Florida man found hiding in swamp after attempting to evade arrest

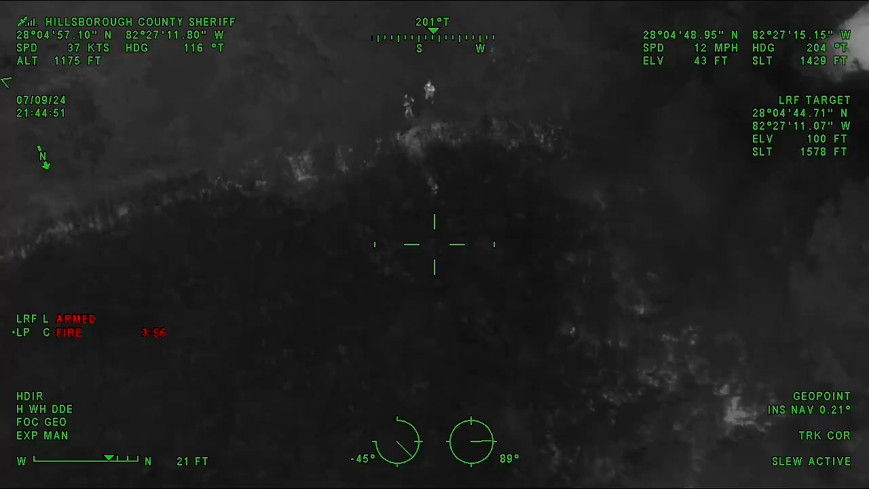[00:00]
All right, right at the edge of the pond where you're at. About 30 or 40 feet in there, straight ahead or something.
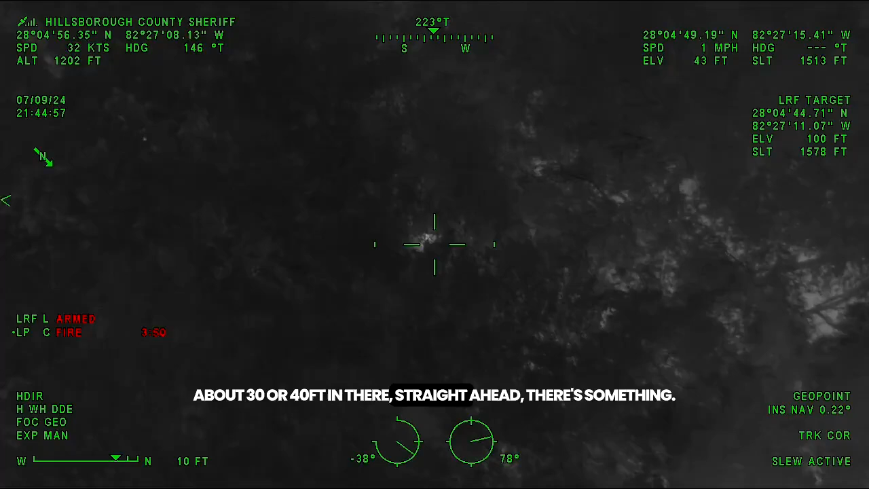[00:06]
The dog's maybe 15 feet away from it.